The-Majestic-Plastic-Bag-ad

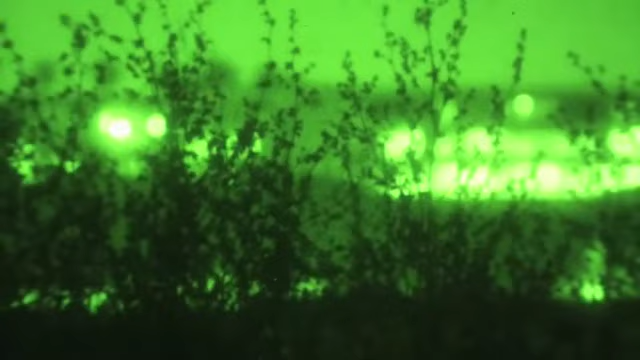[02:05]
and our highly advanced night vision cameras
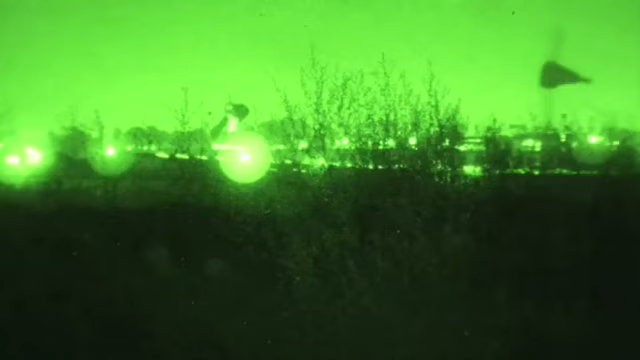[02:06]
have managed to capture for the first time in history a plastic bag in pitch black.